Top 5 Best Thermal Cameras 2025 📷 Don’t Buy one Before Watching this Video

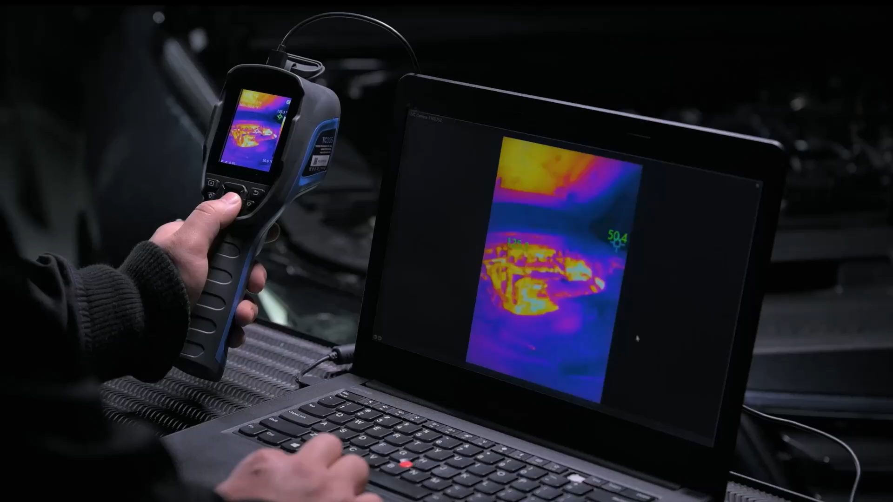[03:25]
which is beneficial for comprehensive inspections or detailed heat analysis.
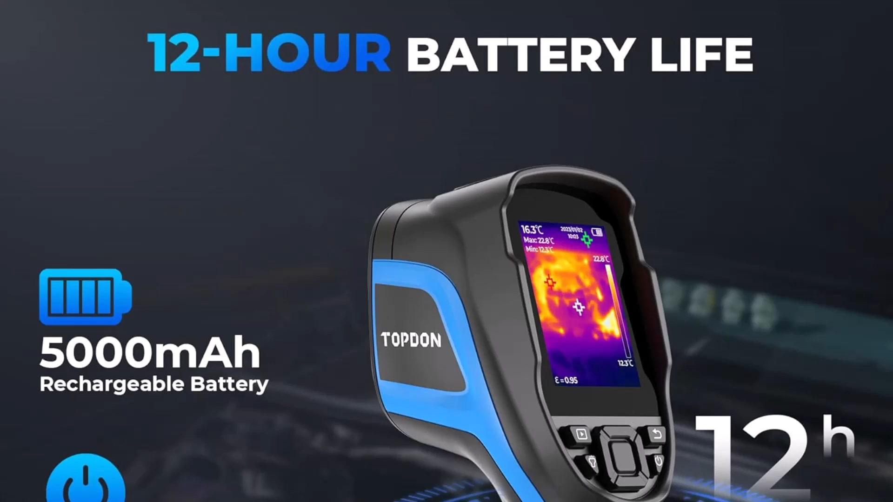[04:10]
On screen: spot 16.3°C
The Topton TC4 stands out as a dependable thermal imaging solution,
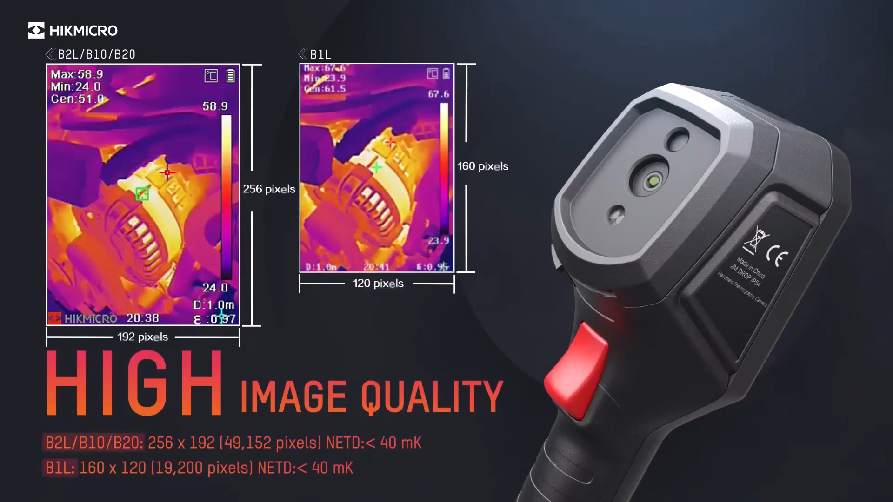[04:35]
It offers a thermal imaging resolution of 320x240 pixels, which delivers sharp and precise thermal imaging performance.
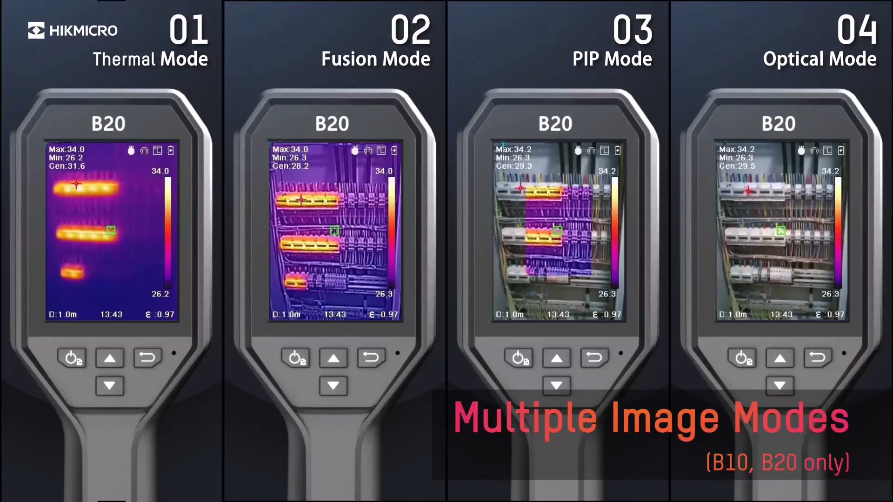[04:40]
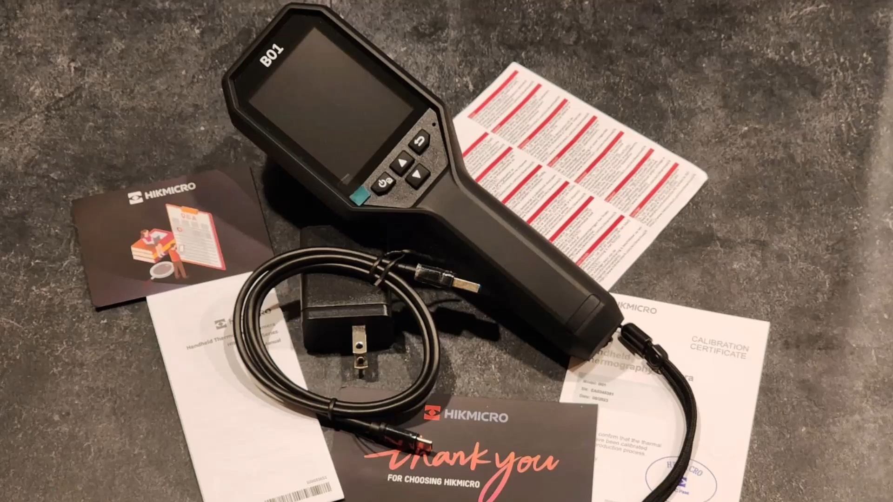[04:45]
The infrared resolution of 256x192 pixels provides additional clarity,
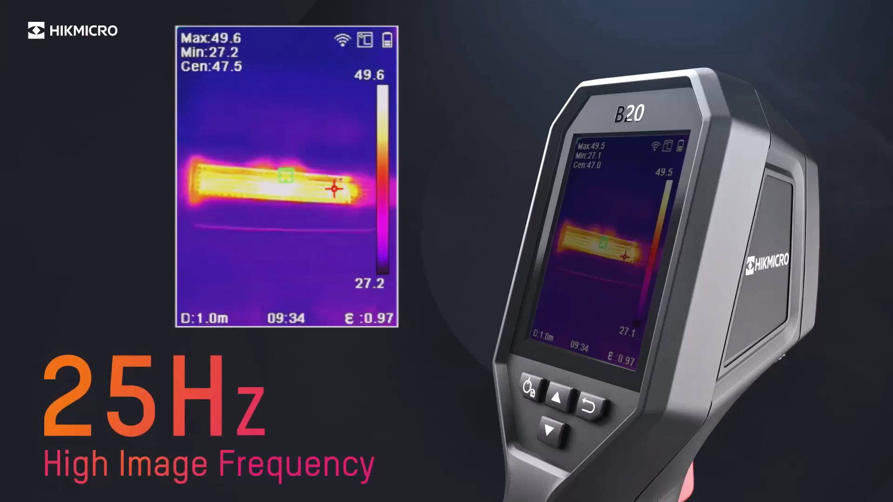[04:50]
making it suitable for identifying heat patterns and temperature variations in different environments. This device is a dependable choice for professionals who require detailed thermal imaging capabilities.
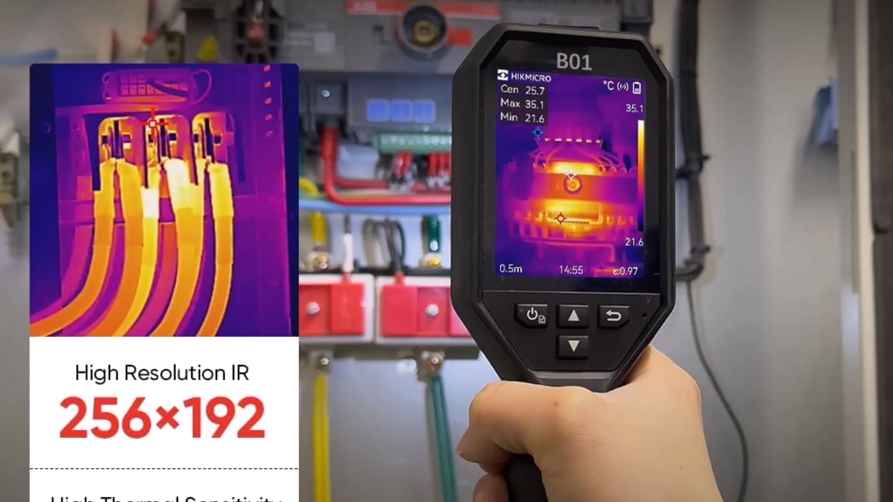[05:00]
Equipped with an intuitive 3.2-inch liquid crystal display screen,
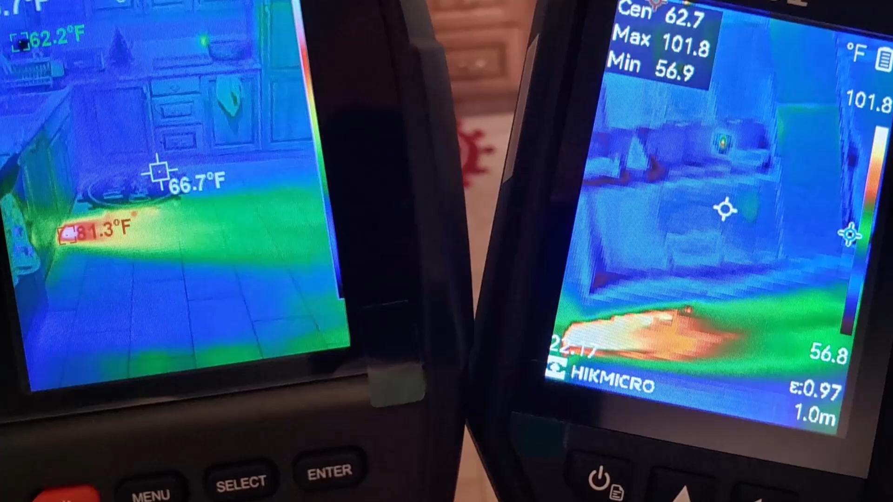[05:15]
On screen: scale top 101.8°F, scale bottom 56.8°F
allowing easy navigation and functionality even in challenging situations.
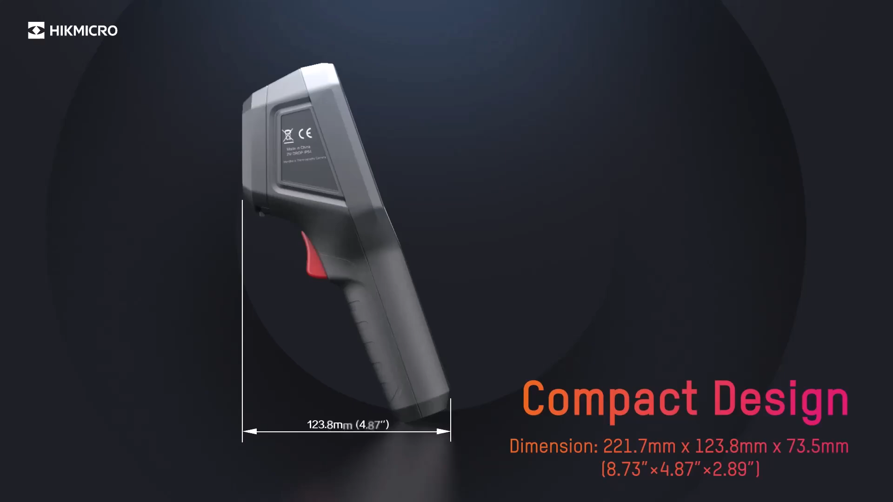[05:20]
The refresh rate of 25Hz ensures smooth results,
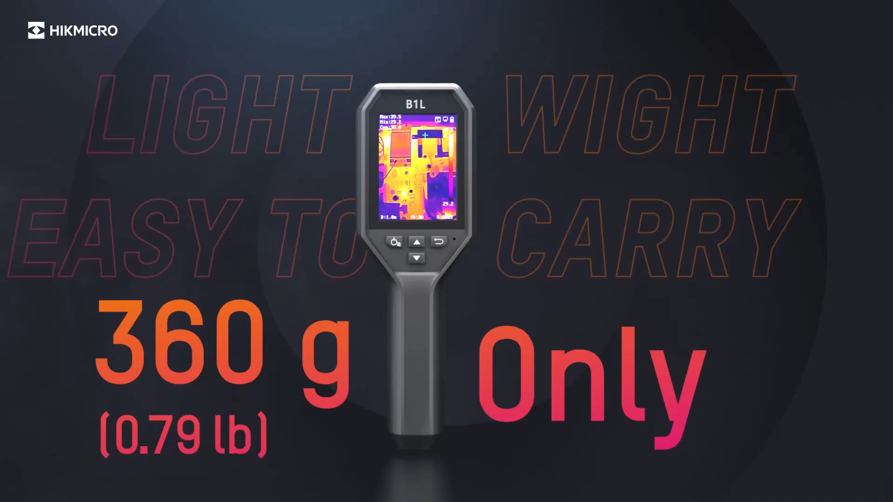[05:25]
enabling users to capture fast-changing temperature patterns without interruptions or delays.
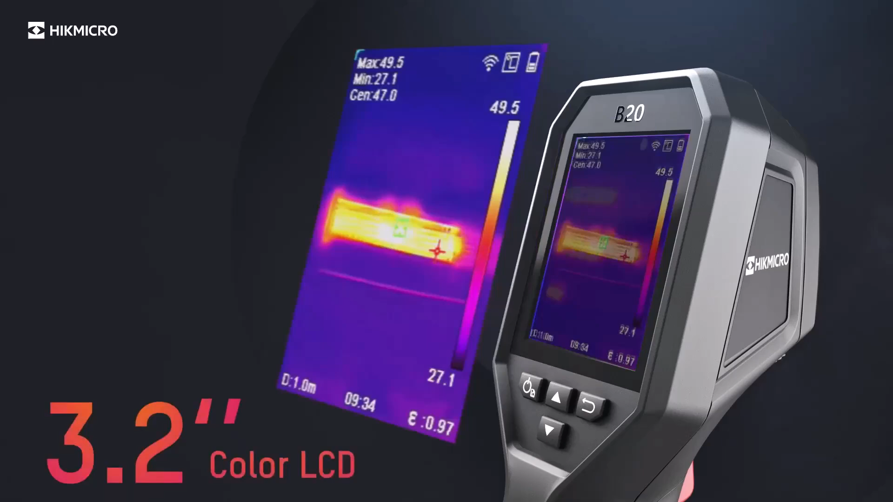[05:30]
Integrated wireless connectivity through Wi-Fi enhances the usability of the Hikmikro by offering seamless transfer of data.
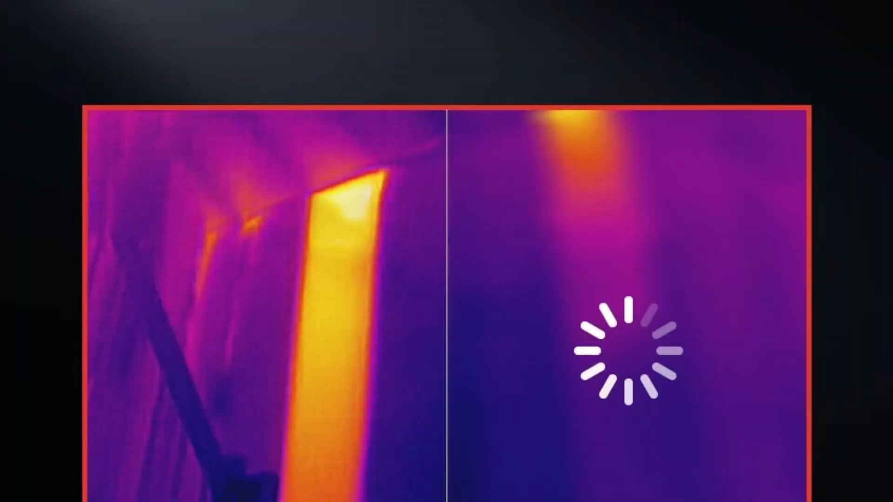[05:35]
This feature is especially beneficial for industrial inspections,
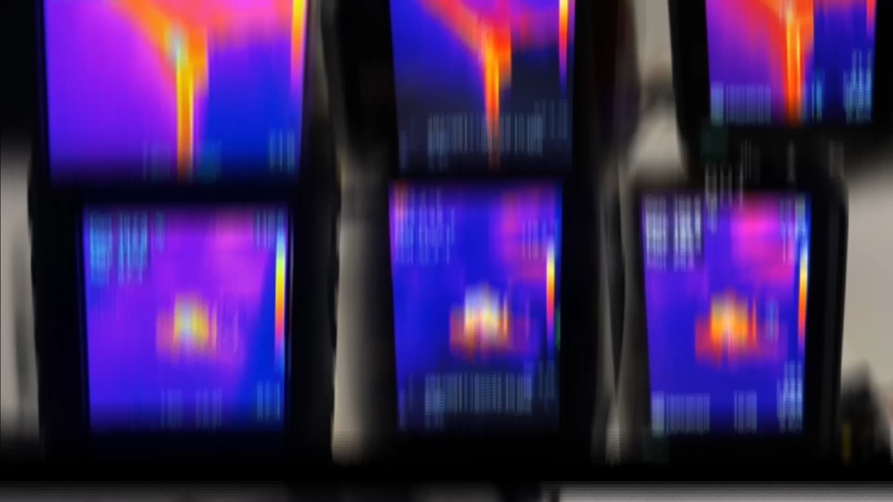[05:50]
Its advanced design incorporates 49,152 pixels for high accuracy and detail, ensuring that users achieve reliable results.
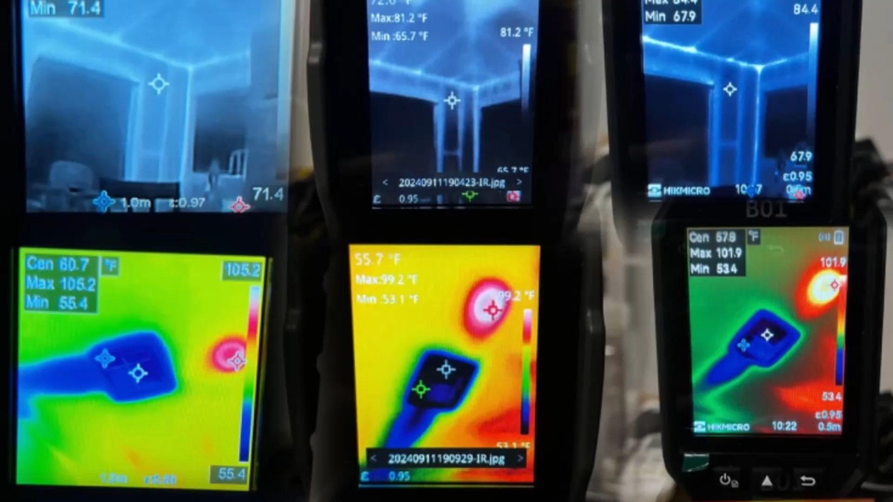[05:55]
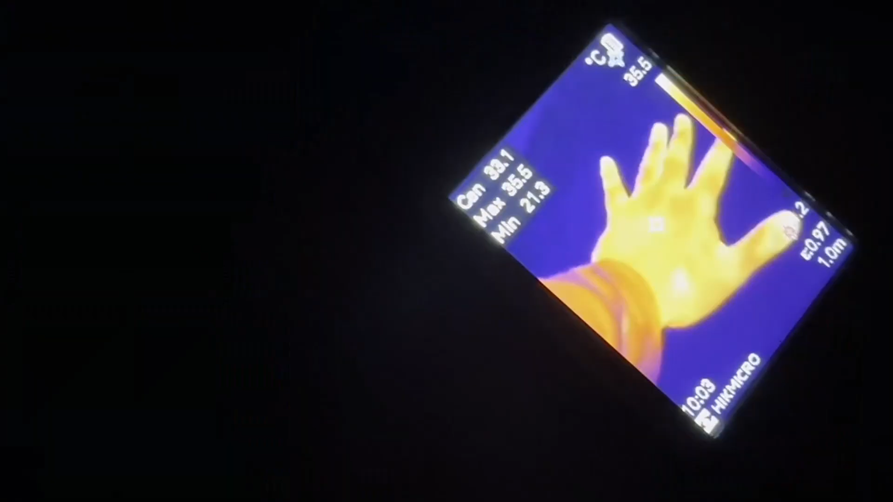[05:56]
On screen: max 35.5°C, scale top 35.5°C
The Hikmikro is designed for both efficiency and practicality,
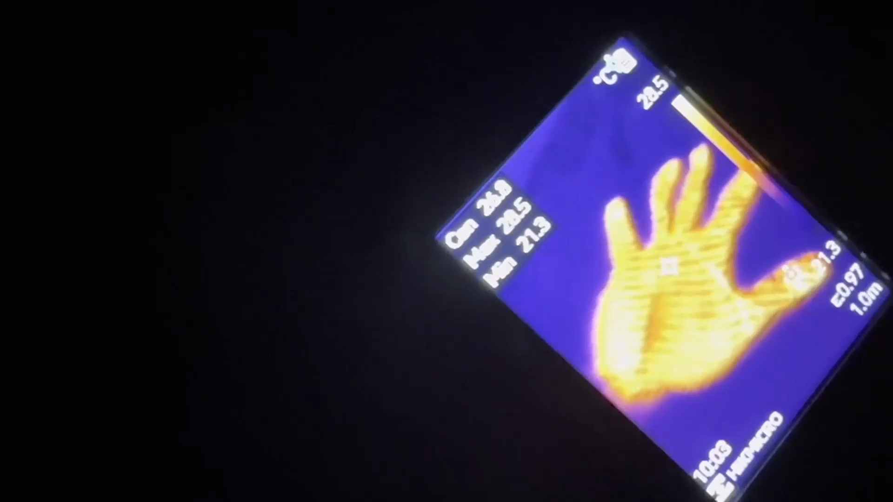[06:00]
making it suitable for professionals in various fields.
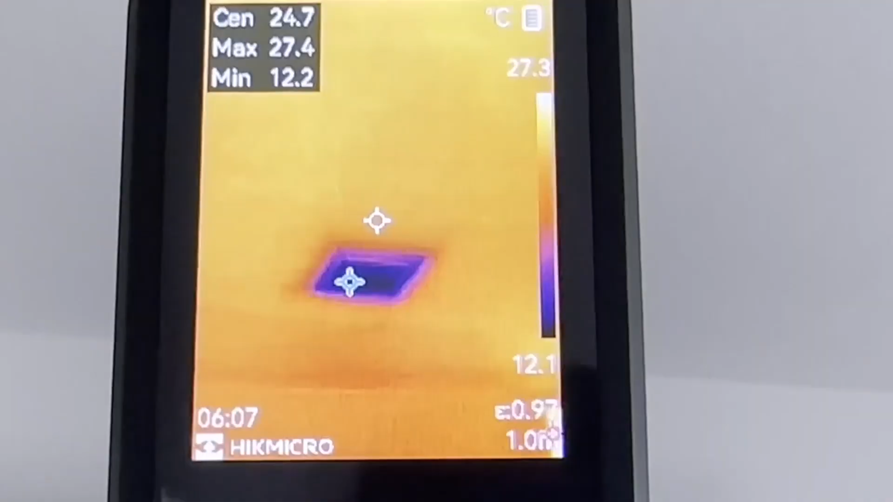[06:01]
On screen: spot 24.7°C, max 27.4°C, min 12.2°C, scale top 27.3°C
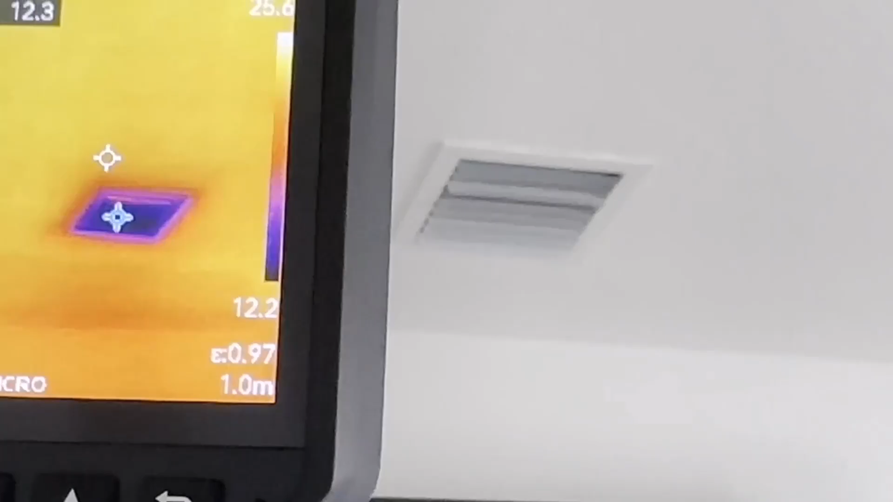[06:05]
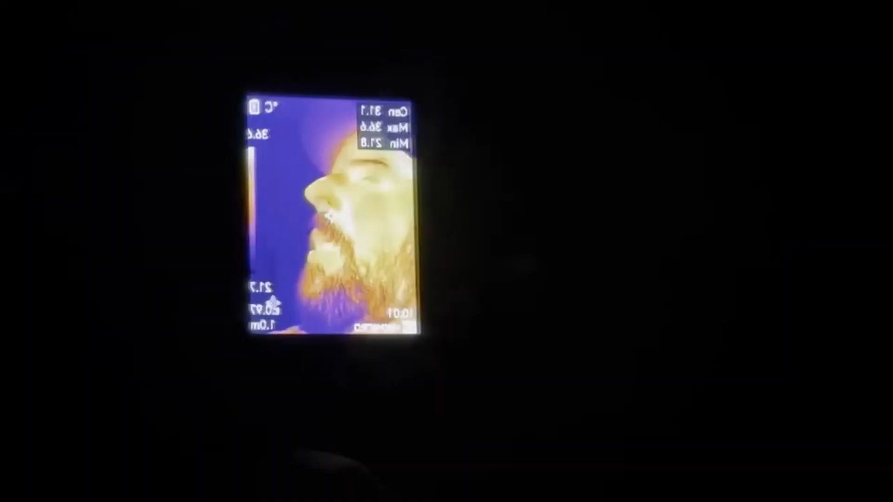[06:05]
Its compact and functional design, combined with its advanced technology,
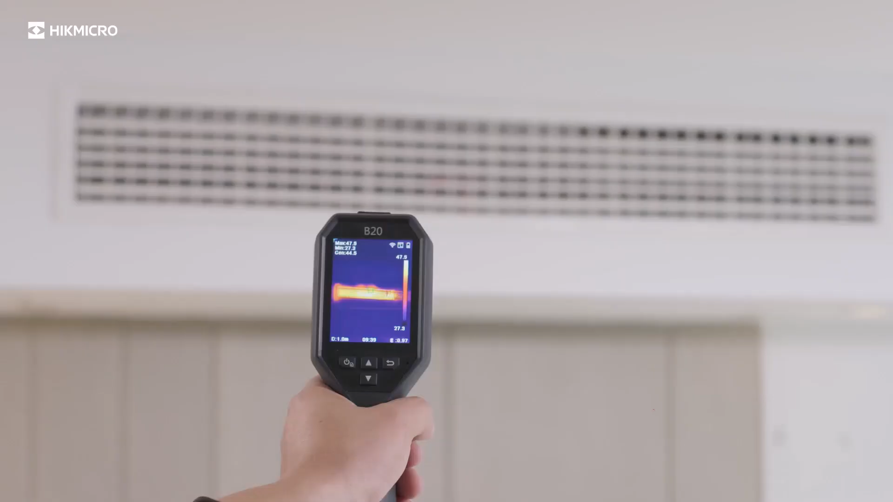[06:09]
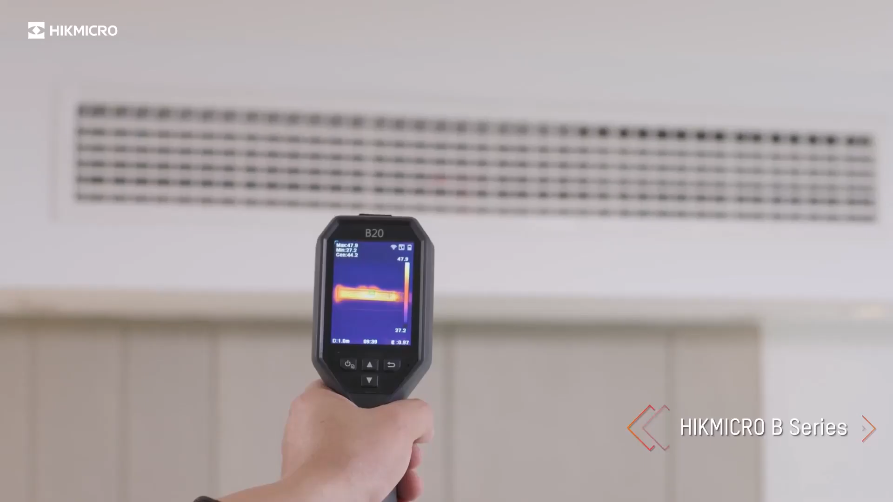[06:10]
ensures reliable infrared imaging for detecting and addressing